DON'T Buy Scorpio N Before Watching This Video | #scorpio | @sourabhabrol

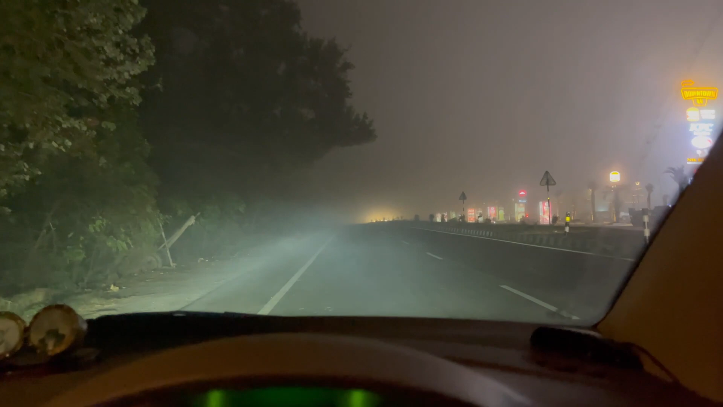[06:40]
गाइस आज का वेदर देख लो कितना सही बन गया हुआ, बट ये इतना ब्लाइंड हो गया आज की, आगे कुछ दिख नहीं रहा कि बंदा चलो थोड़ा आराम से गाड़ी चलाए। थोड़ी विजिबिलिटी कम हो गई आज, फॉग वगैरह बहुत ज़्यादा हो गई है शाम में।